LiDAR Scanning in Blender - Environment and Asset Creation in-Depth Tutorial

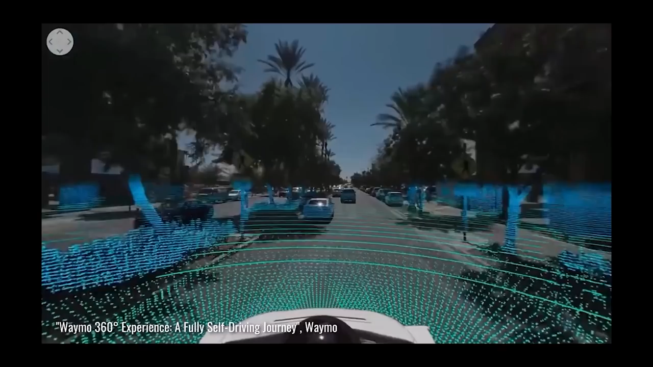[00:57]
Essentially, the LiDAR scanner works by projecting an array of lasers onto the environment you are in.
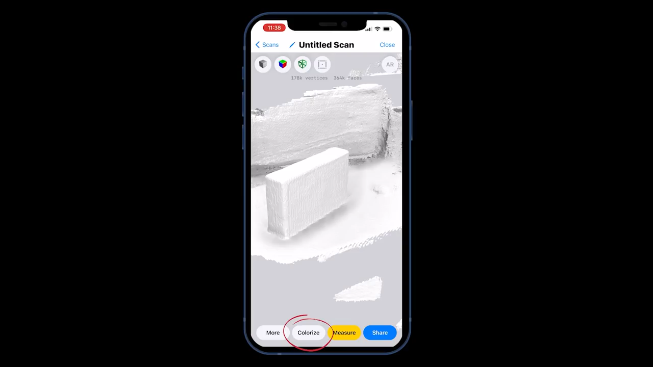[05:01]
I'll chuck on a quick texture to show you how this looks.
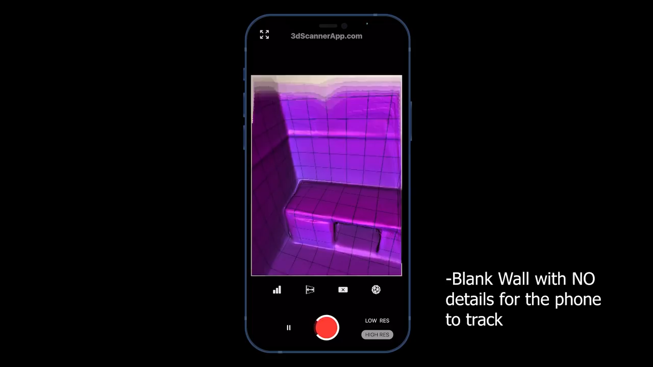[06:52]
If there isn't enough contrast in the camera frame, the scan could slip and basically you need to start again.
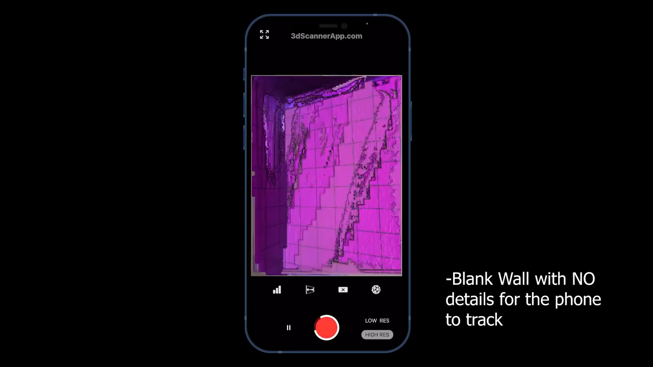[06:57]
Sometimes you can add a poster or an object into the scene if
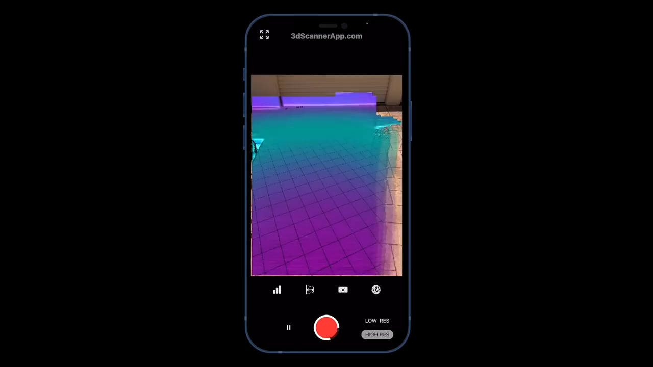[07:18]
or you just want to take a break, there's a neat feature to extend your scan after stopping the recording.
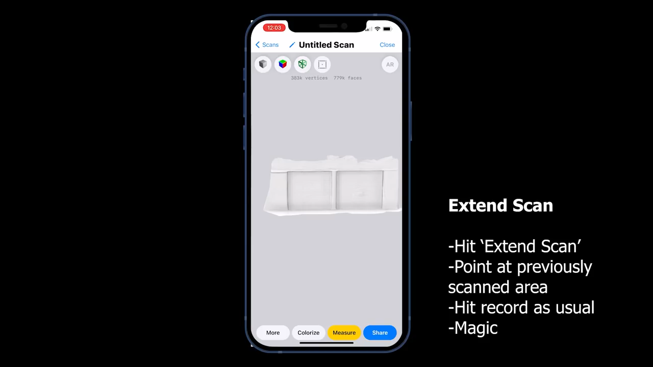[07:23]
Just hit extend and point the camera at an area you've already scanned, and it will try its best to match them up.
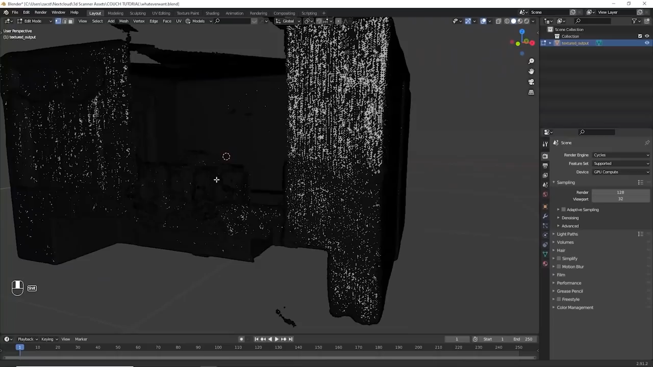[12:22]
Cleanup is essentially identifying areas of the mesh that need to be removed, holes that need fixing, and sometimes even retopology if the geometry is too dense. Today, we'll just be covering removing pieces and fixing problems. When I approach cleanup, I first identify geometry I don't want in the scene.
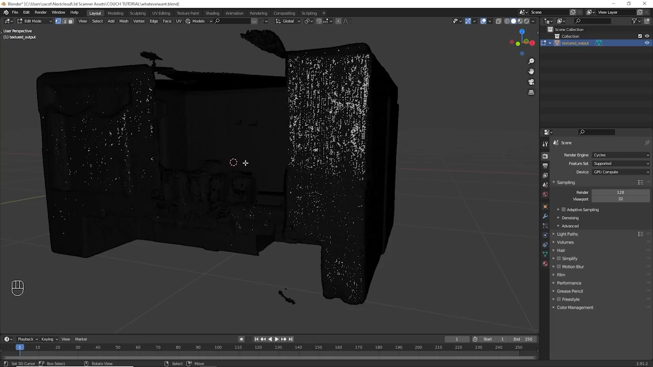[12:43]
I've got a piece down here I can see. I can also see these pieces jutting out. And because I know what I'm doing with my scene, I'm going to take out the entire ceiling up here.
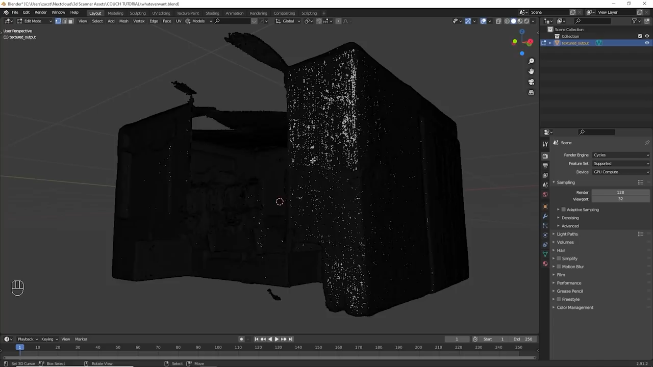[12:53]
I just don't need it, and it didn't scan all that well anyway.
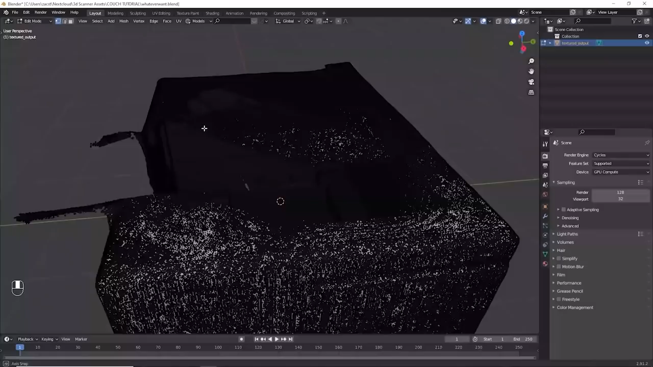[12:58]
To kick things off, I'm going to remove the ceiling. To do that, I'm going to jump into front view.
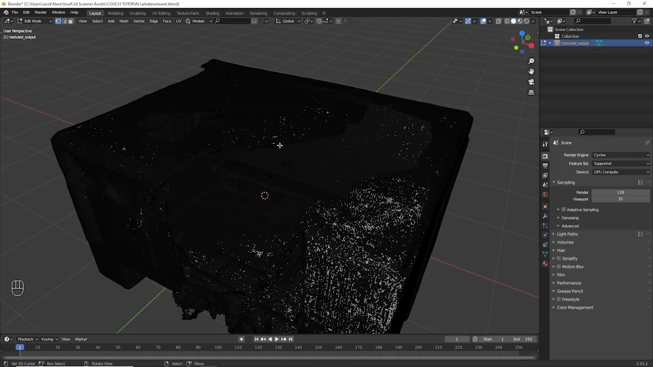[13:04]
So that's 1 on the numpad, or view, viewport, front, numpad 1.
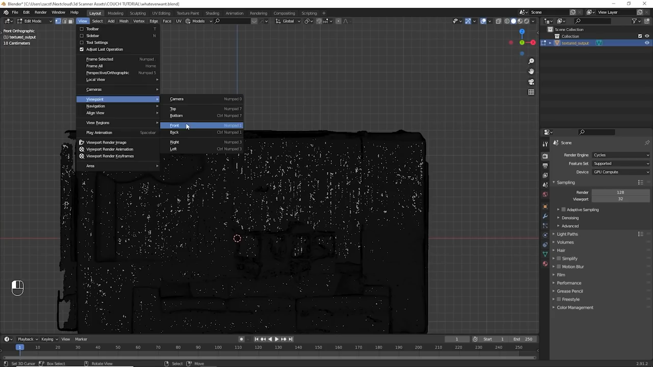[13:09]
Just to give you a sense of orientation, this is now the ceiling, and this down here is the floor. So we're going to be removing this part up here. Now to do a box selection in Blender, you just click and drag, that easy, just like that.
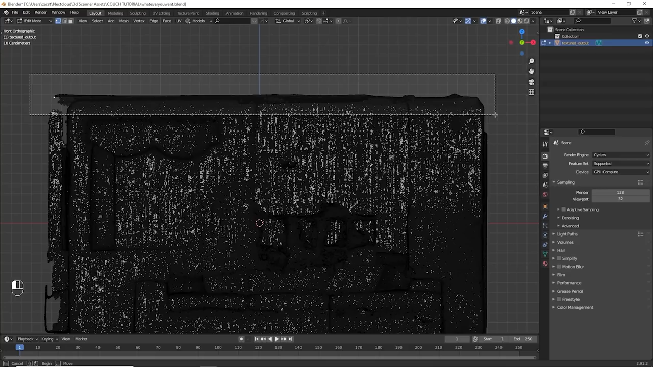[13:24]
And that will select our ceiling portion.
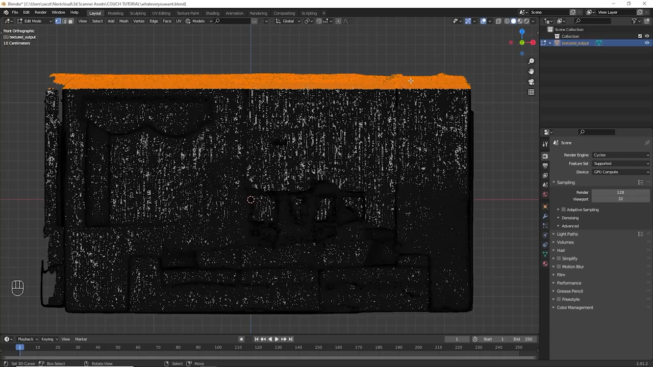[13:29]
But before you hit delete, if we pivot around, we'll see that we haven't actually selected the whole ceiling.
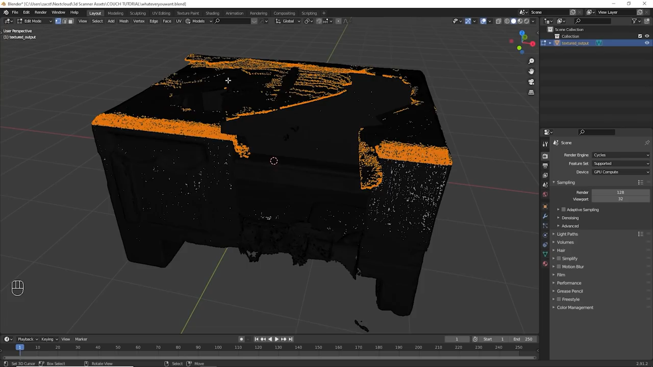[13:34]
And that's because from this view, we can't actually see that portion of the ceiling.
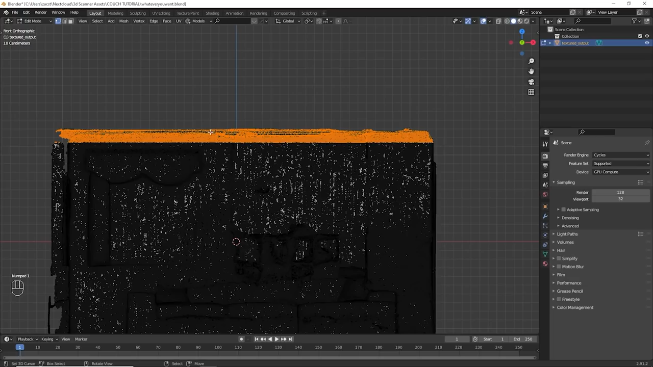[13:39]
So to select everything, what we need to do is come up to the top right and toggle on X-ray mode. That allows us to see through the walls and select everything from this one view.
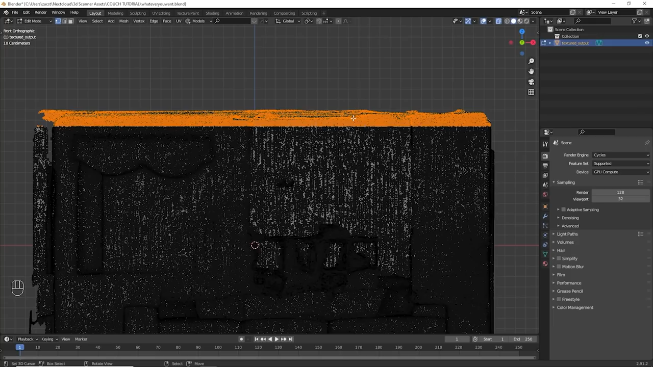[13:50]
So we'll just go ahead and select that again.
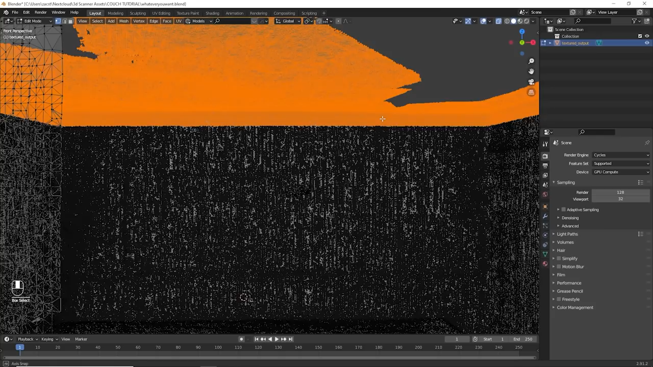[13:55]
And now when we pivot, we'll see we've actually got the whole ceiling. And now we can hit X and delete all those vertices.
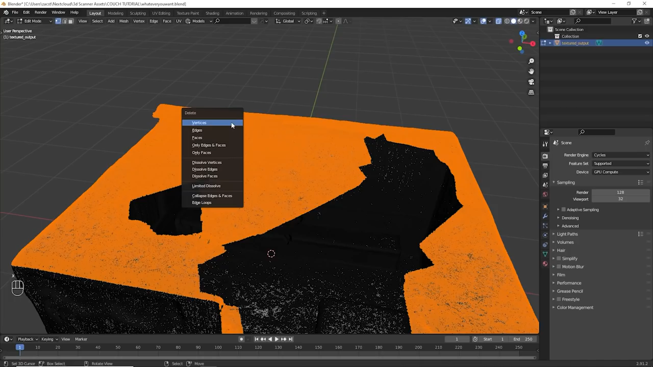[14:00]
All right, now that the ceiling's gone, we can go and identify other pieces that we'd like to remove. And this is one I've already spotted.
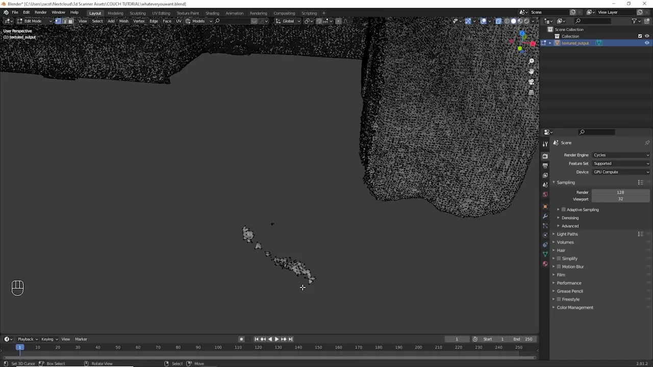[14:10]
So zooming in here, we can just make our selection again, just like this.
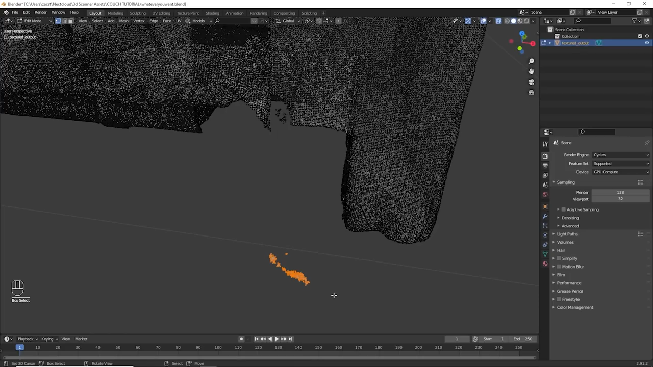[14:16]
Or we can check out some of the other selection features Blender has. By clicking, we can get rid of that selection.
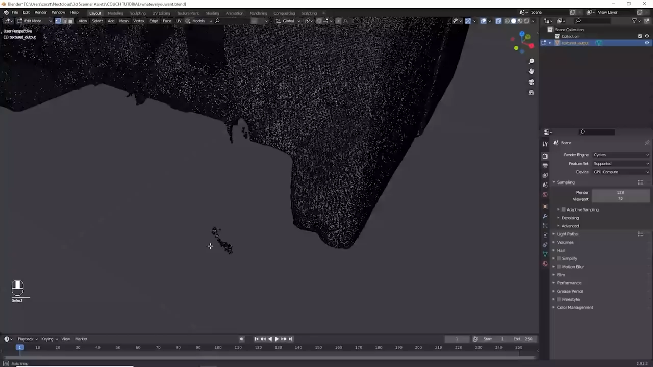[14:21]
And we're going to use a tool called Circle Select. That's C on your keyboard for circle, or you can come up to select, circle select right here. Circle select just allows you to select a circle instead of a box. We can change the size of the circle by using our scroll wheel. Once we have the right size, just select your selection, and to exit the circle tool, it's enter on the keyboard or the right mouse button. Now we've made the selection, it's X, delete vertices.
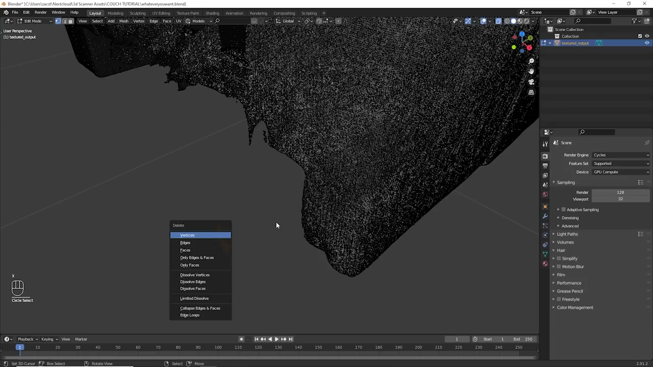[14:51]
And basically just keep moving around your mesh, finding different things that you can remove.